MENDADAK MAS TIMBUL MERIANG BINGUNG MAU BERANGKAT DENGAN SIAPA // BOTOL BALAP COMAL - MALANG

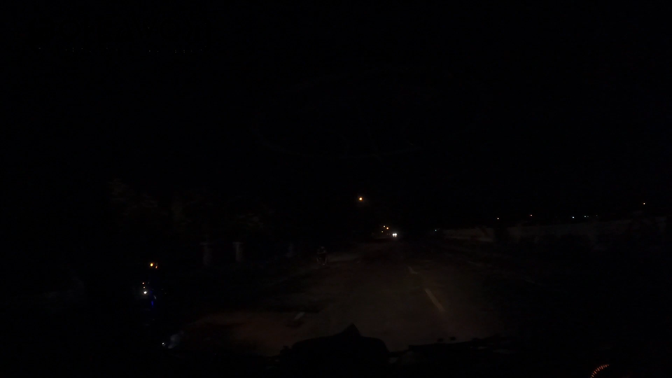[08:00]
kemudian Pandaan ya, terus naik ke atas Singosari, seperti itu remisa. Oke, lanjut. Bismillah. Semoga selamat sampai tujuan. Amin. Selamat.
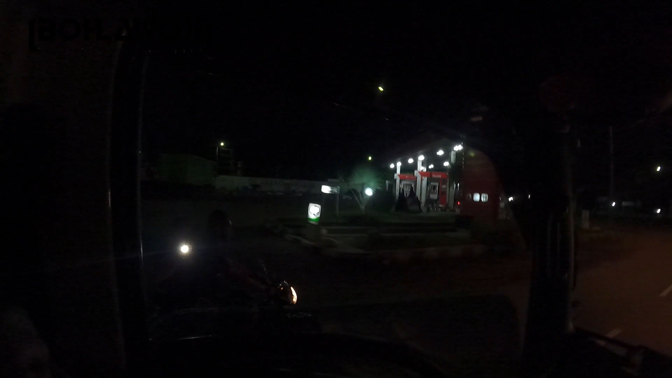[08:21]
Remisa, selamat malam menjelang dini hari ya. Ini kami sudah sampai di area Kota Pungging. Cari-cari bakul empan. BMC itu
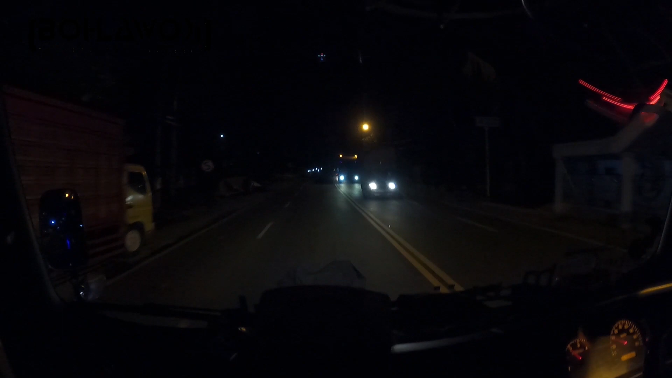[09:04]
Jalanan malam hari waktu menunjukkan pukul 2.05 waktu Indonesia bagian barat ya. Lanjut. Menuju ke Singosari Malang.
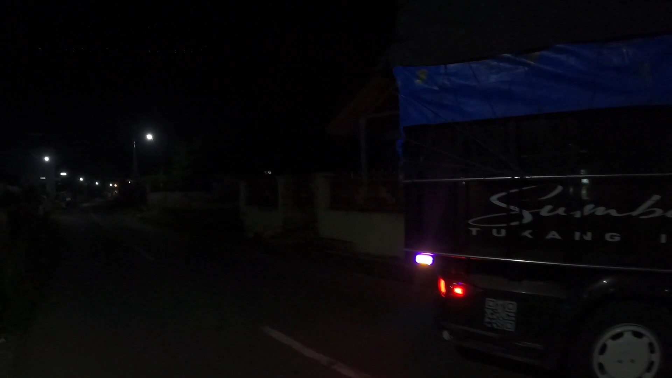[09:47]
tepatnya di wilayah Karanglo ini, bukan Singosari lagi nih kalau ini ya, di daerah Karanglo.
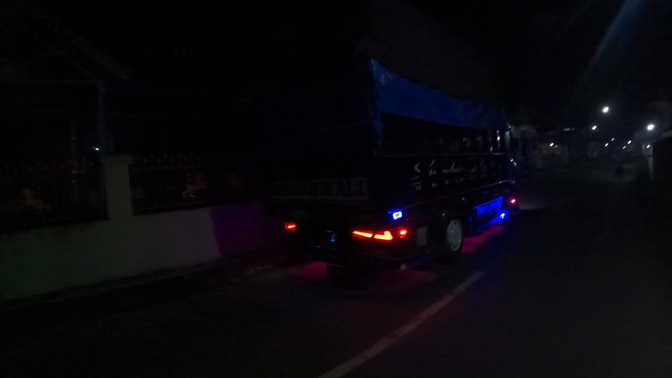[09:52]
Ini kalau dari jalan raya Karanglo masuknya ke sini sekitar 2,5 km,
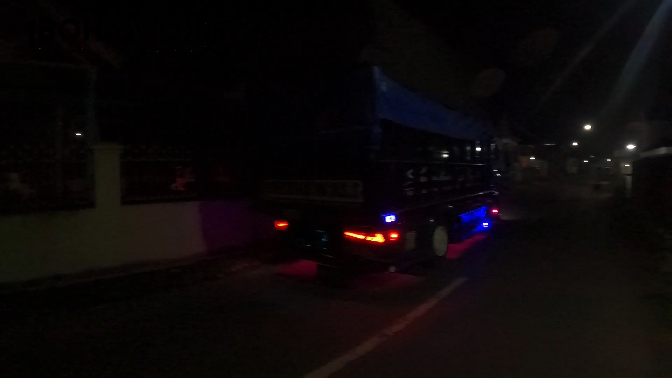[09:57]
tapi nggak tahu ini yang sebelah mana ini tokonya.